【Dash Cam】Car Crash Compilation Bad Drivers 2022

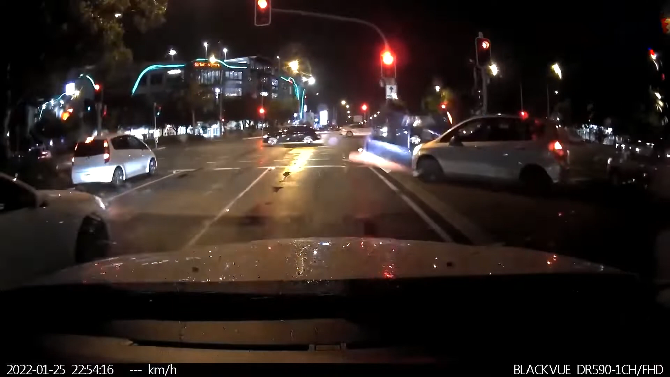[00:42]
Oh my god. What the fuck is this idiot doing? Oh my god, Rick.